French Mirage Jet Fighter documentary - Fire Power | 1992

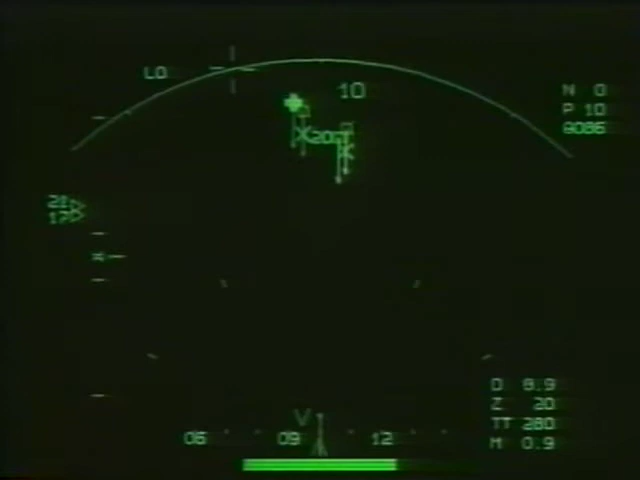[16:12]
The new Mirage 2000D is a good case in point. It incorporates a new avionics and fire control system, which makes it exceptionally well suited to the strike role.